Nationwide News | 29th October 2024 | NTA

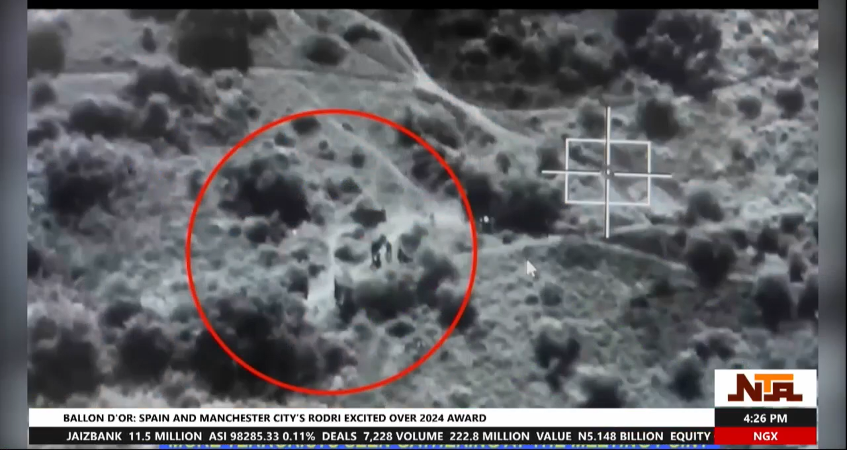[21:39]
Consequently, now fighter jets were dispatched to the location for an air interdiction mission.
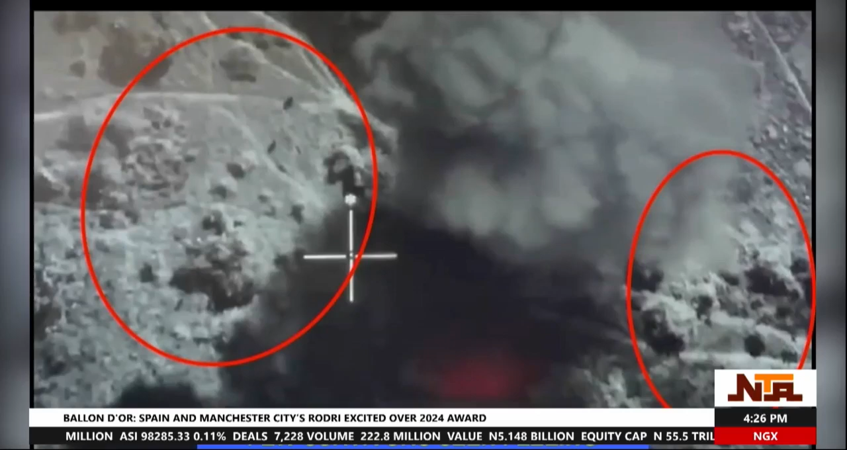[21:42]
The first airstrike was executed effectively, engaging the target area,
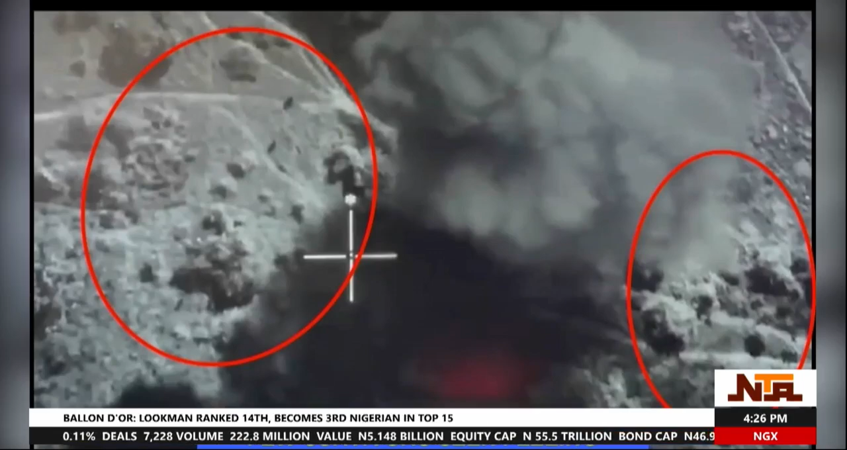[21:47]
while moments later ISR aircraft loaded in the vicinity observed several terrorists returning
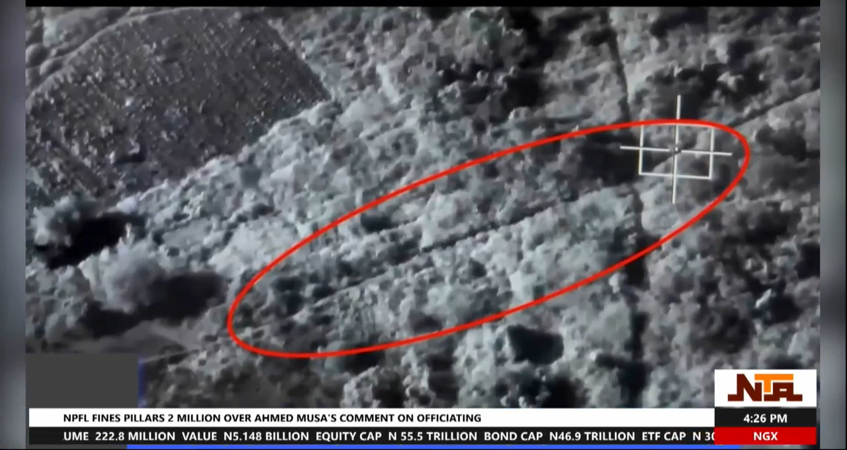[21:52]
to assess the damage and evacuate their wounded combatants.
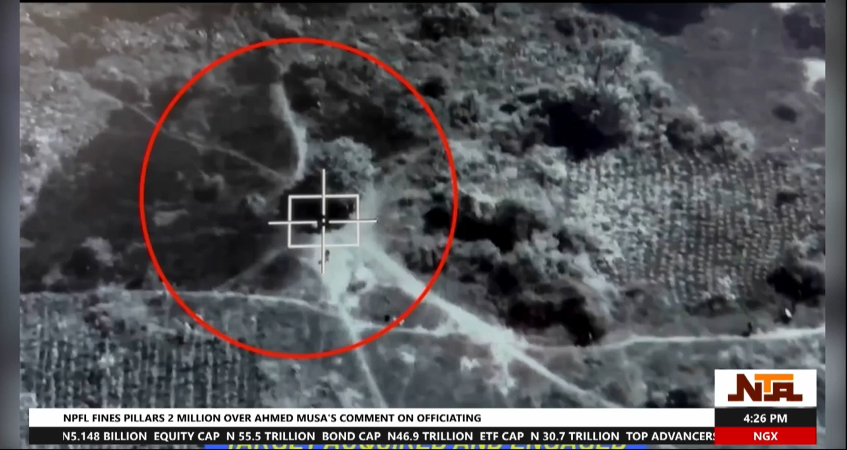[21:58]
In response, NAF air assets conducted follow-up strikes, neutralizing additional terrorists.
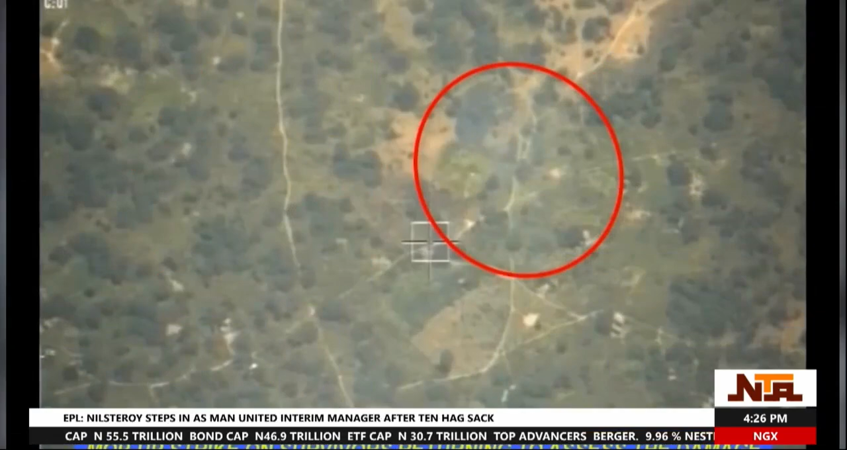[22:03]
Building on the successes of the initial mission,
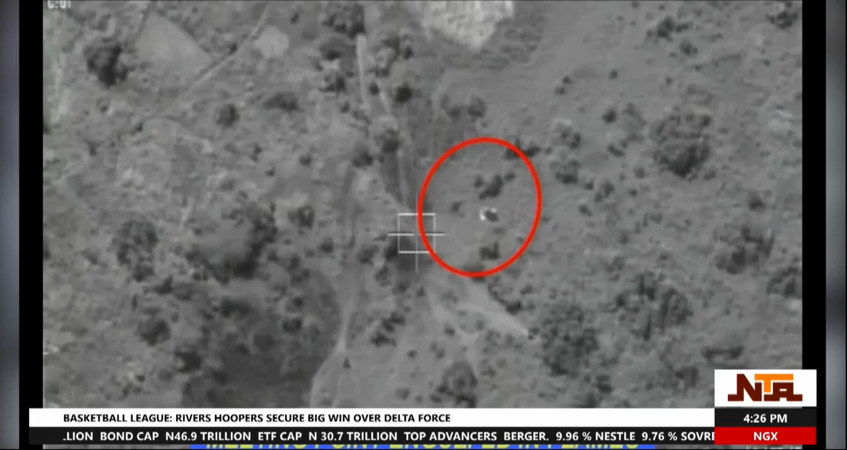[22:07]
additional ISR was conducted in the area the same day, identifying another group of terrorists guarding under a large tree at the second meeting site.
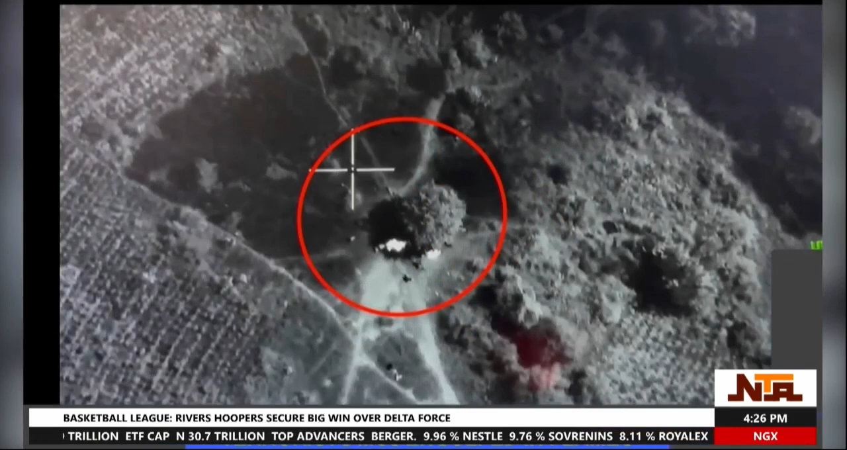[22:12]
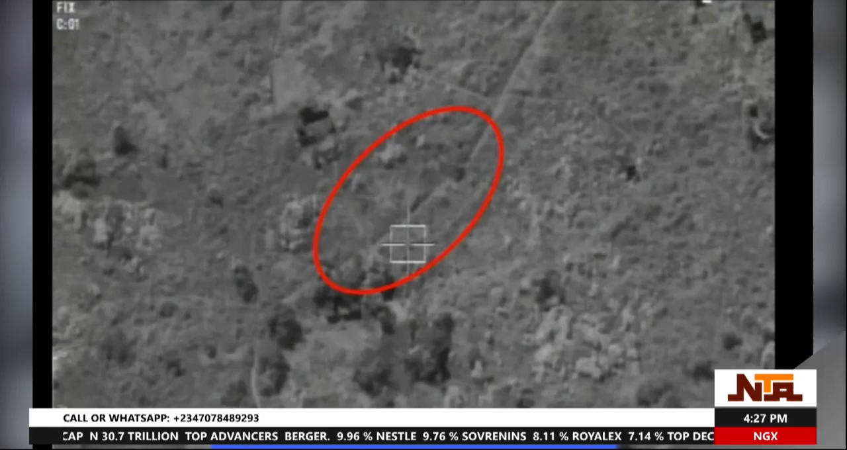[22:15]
Upon verification, NAF air assets launched a precision airstrike on this location, achieving a direct hit and neutralizing numerous terrorists.
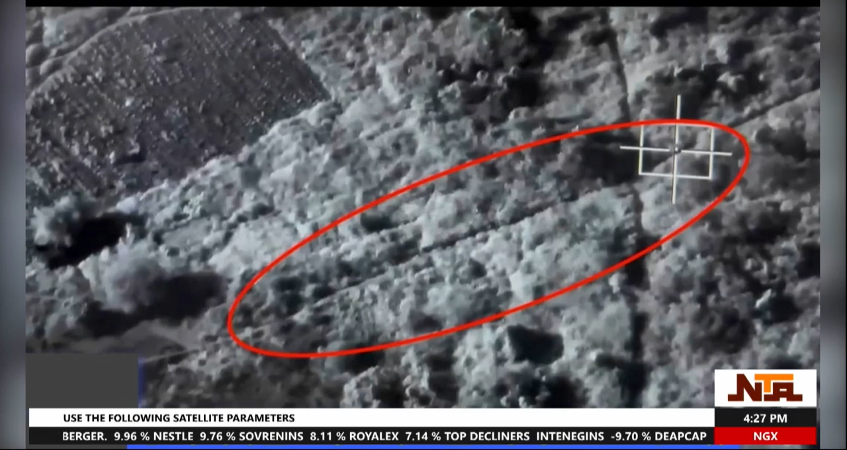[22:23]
These air operations struck a significant blow to planned terrorist activities,
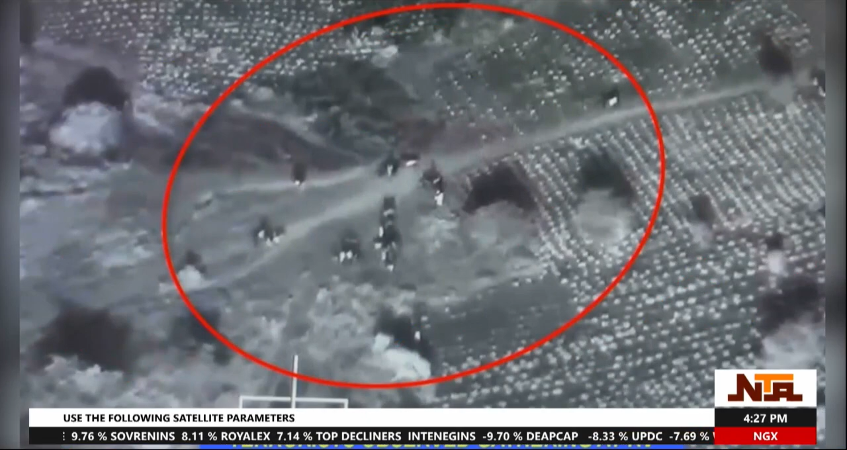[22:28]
taking out multiple fighters and demolishing their motorcycles,
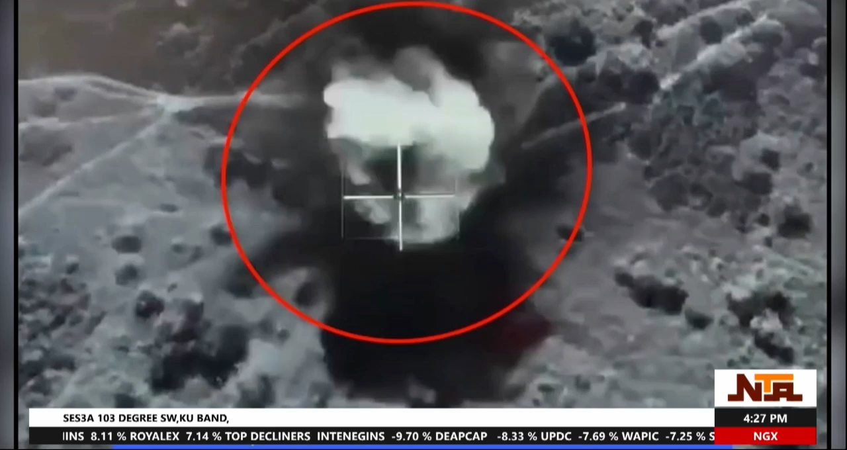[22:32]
thereby crippling their ability to launch ambushes or other hostile actions.